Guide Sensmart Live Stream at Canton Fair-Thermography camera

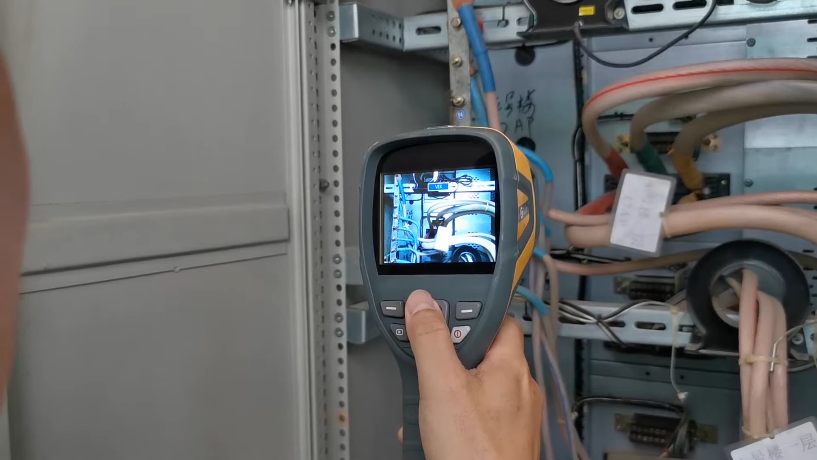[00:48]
so with this immersion you can see what component
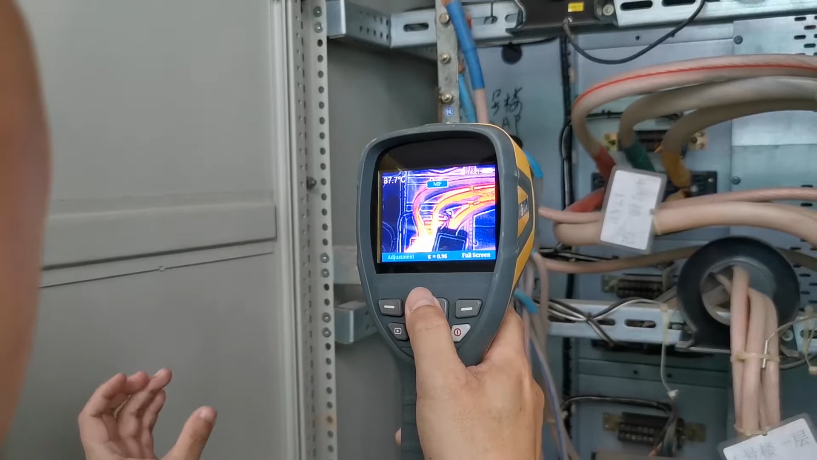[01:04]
it is and what the temperature it is
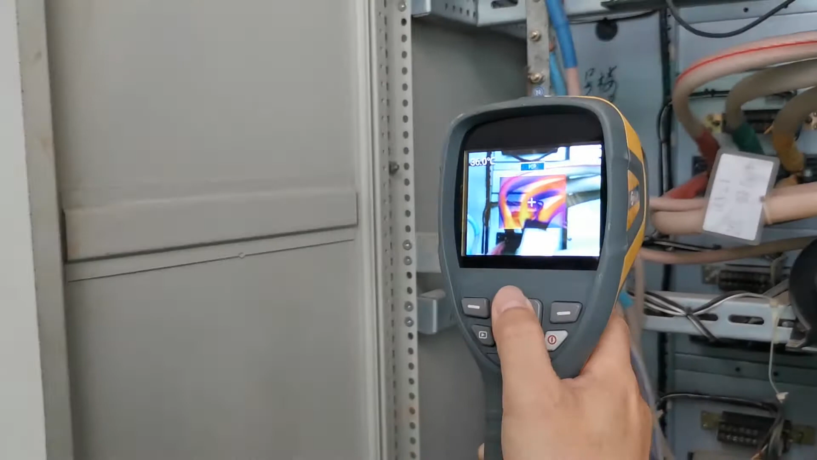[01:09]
and this is picture in pictureso you can see some part of infrared immersion
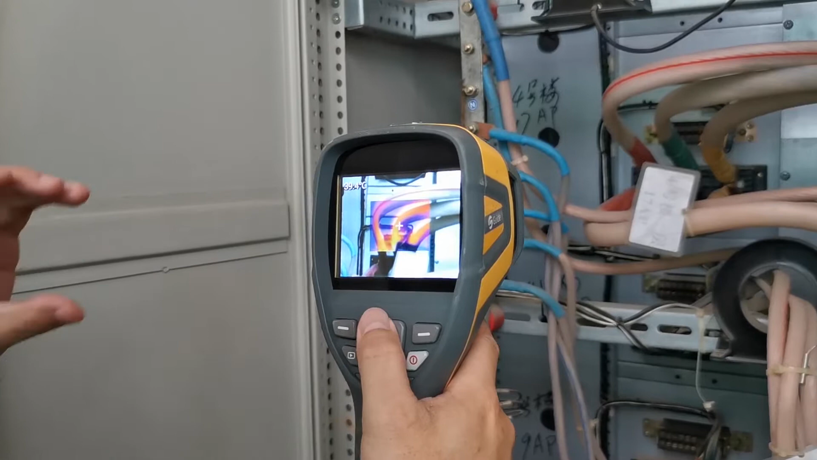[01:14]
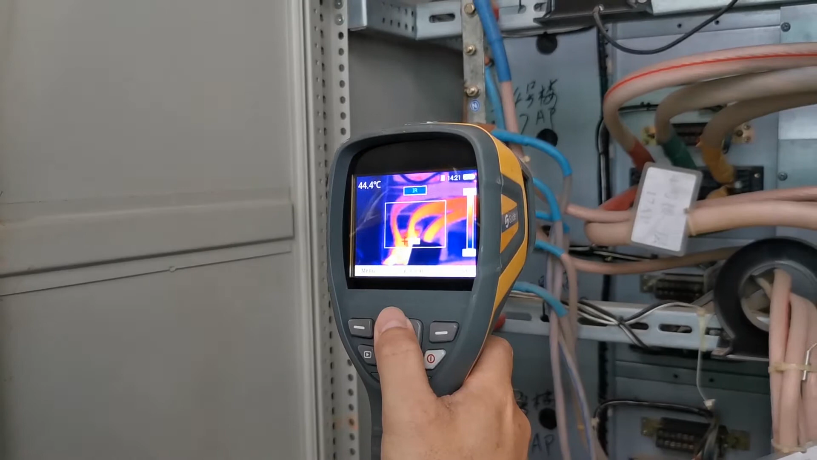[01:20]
On screen: spot 44.4°C
you can see you can see the temperature in the frameyou can see the maximum temperature is around the 14 degrees it means the carbonator is oksometimes you can see some temperature 18 degree or 100 degree it means the component has some big problem
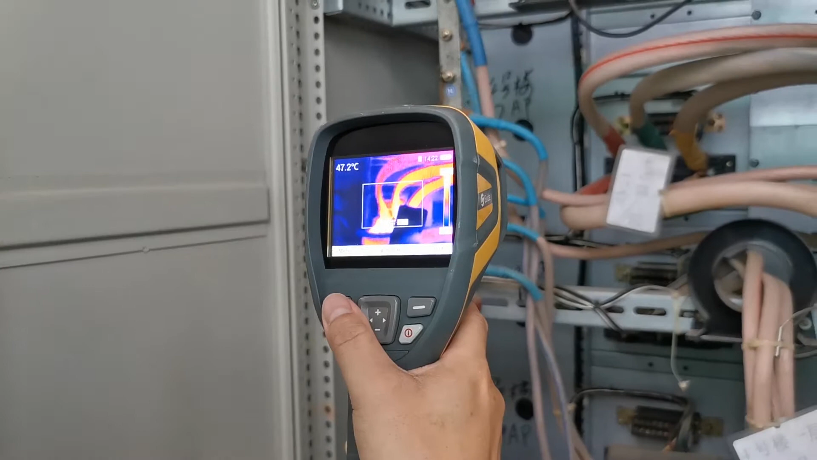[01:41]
On screen: spot 47.2°C
okay please change the palette for usso we have 6 palette you can
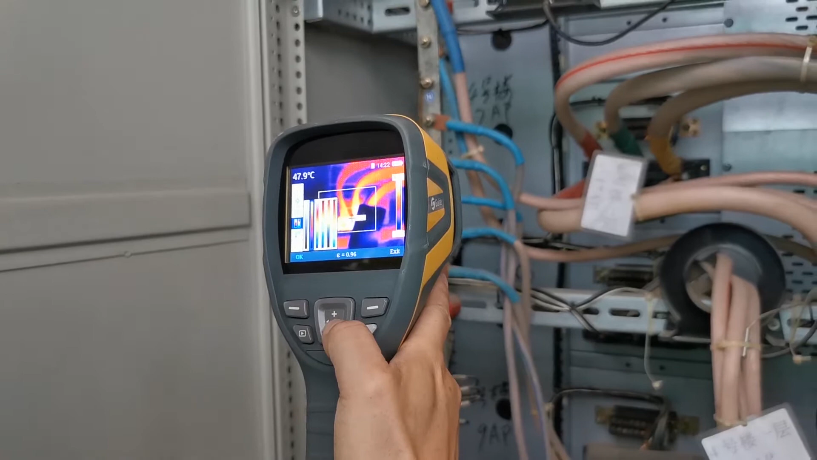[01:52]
On screen: spot 47.9°C
chooseso for electrical maybe iHot is most popular
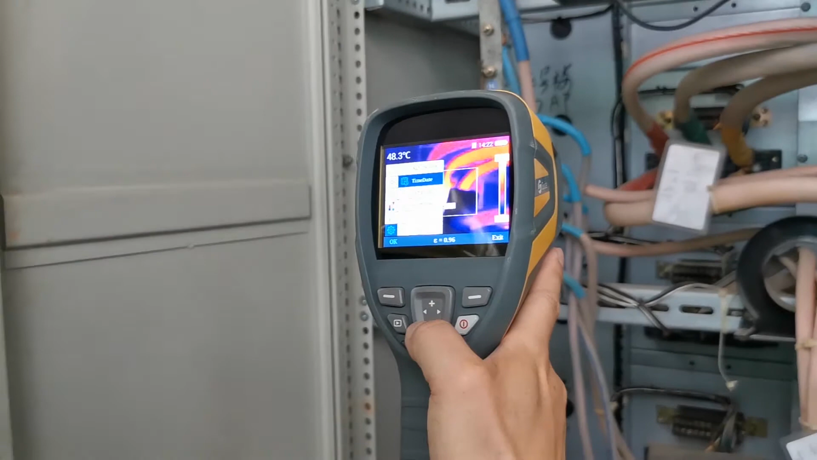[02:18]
On screen: spot 48.3°C
and the equipment have wifi function so you can see the emergence on the camera on your smartphoneso now we open the wifi in the camera it is a wifi workpoint
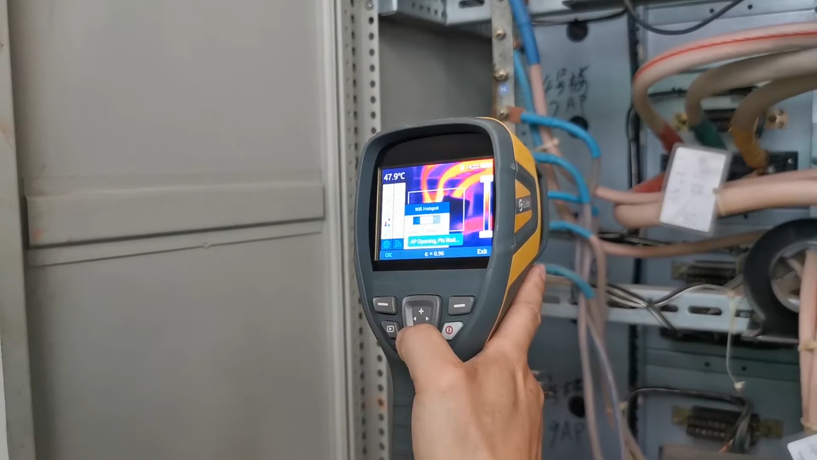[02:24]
On screen: spot 47.9°C
so now you need to power turn on the wifi in your smartphone
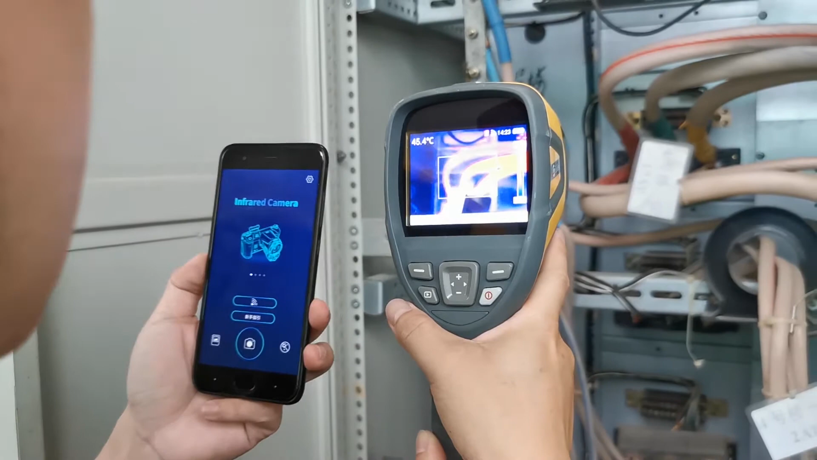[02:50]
On screen: spot 45.4°C
this is our app for our cameras all camerasso you can see C-series and B-seriesso now you need to choose B-series and connectit's very quickly
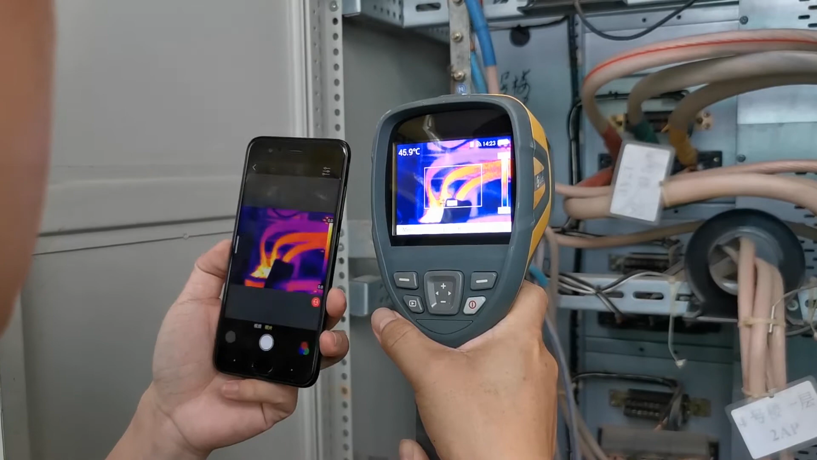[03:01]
On screen: spot 45.9°C
so please move the emergent
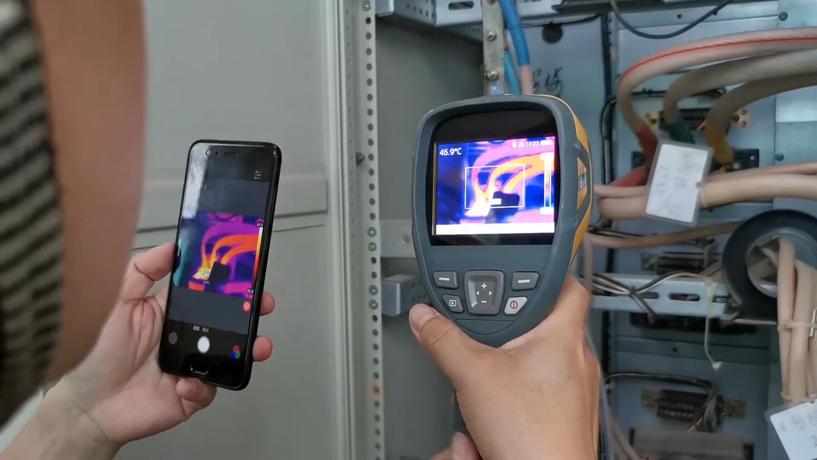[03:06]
On screen: spot 45.9°C
you can see they are the same emergent in the both device
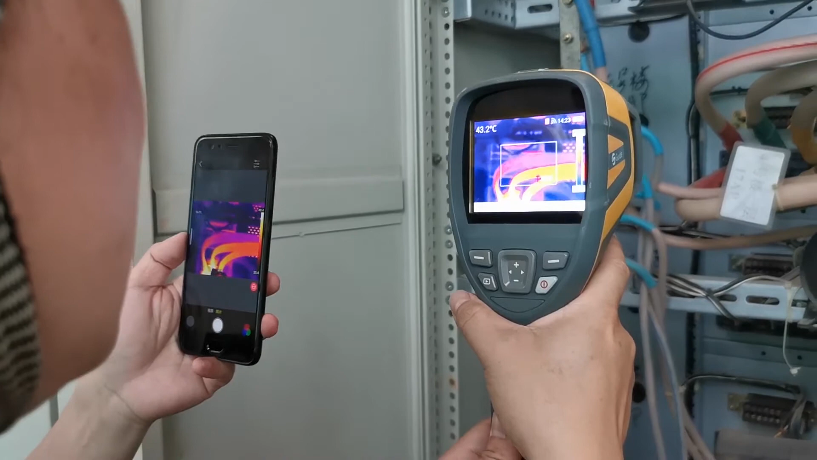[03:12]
On screen: spot 43.2°C
the transmission distance can be 10 meter
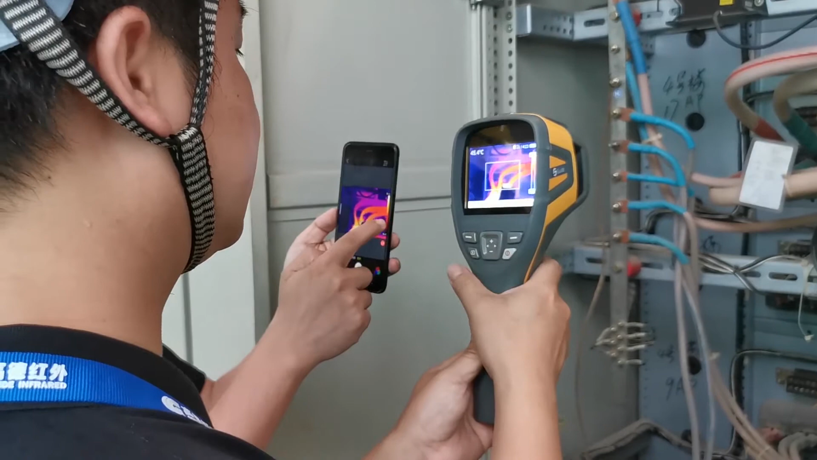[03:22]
and you can operate on your smartphoneto change the power to change the power to change everything here